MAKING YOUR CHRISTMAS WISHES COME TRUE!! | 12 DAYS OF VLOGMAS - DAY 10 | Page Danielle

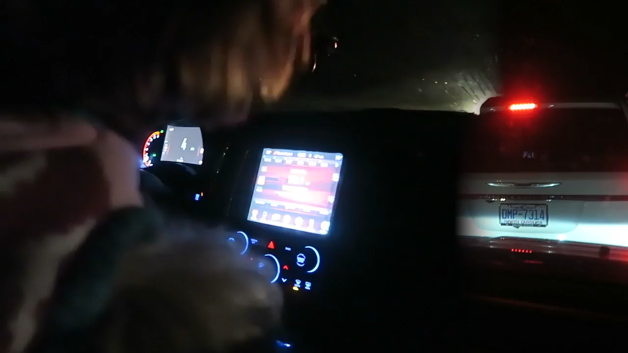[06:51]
you begging to get down you can't quit a begging there's santa a deer in the headlight he's